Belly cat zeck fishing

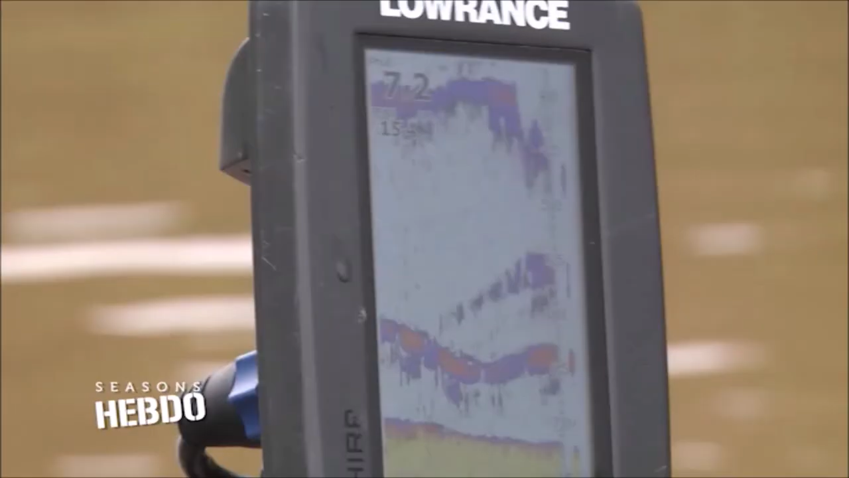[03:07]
Allez poissons ! Oh là ! Oh là là là ! Oh là là là !
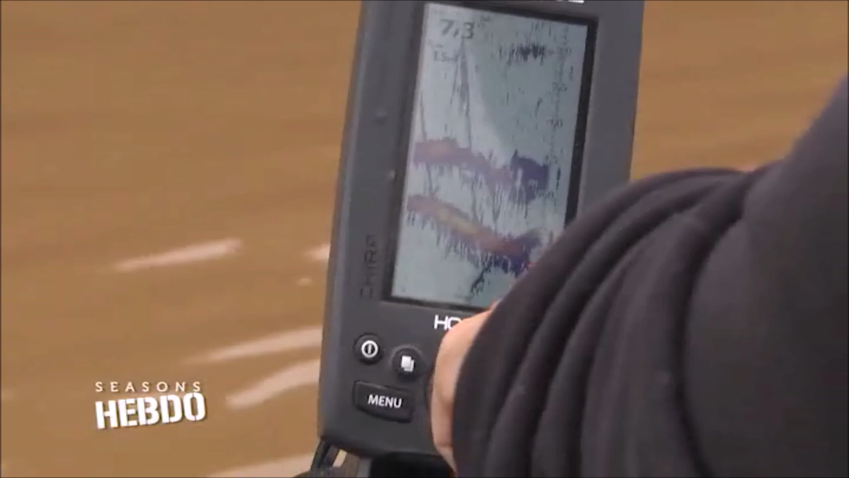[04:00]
Ça c'est des beaux poissons ! Il y a un cidure, deux cidures, trois cidures ! Mon jig est ici et j'anime uniquement lorsque le cidure est dessus !
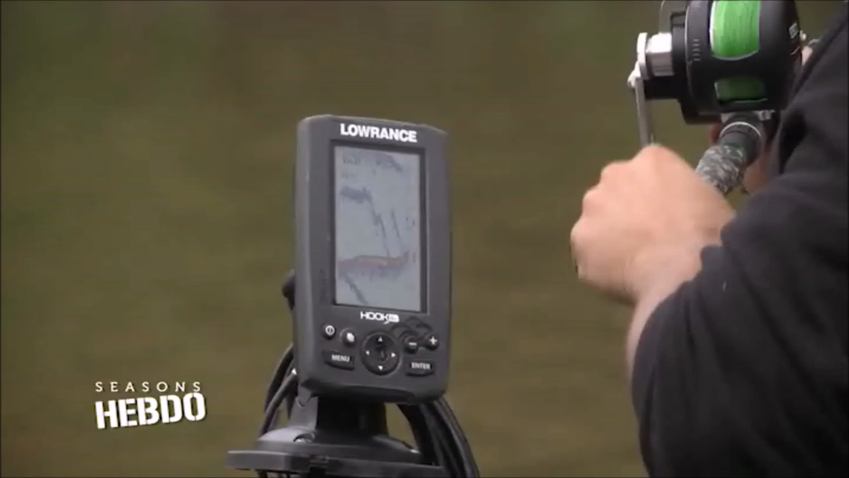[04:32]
Oh oui ! C'est un cidure joueur !